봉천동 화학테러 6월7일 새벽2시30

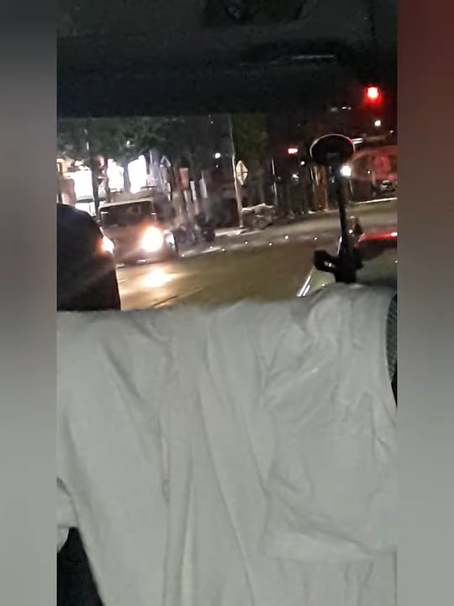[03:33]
저 쓰레기차. 계속 움직이면서. 저 앞에 저 차를 하고 있어요. 예.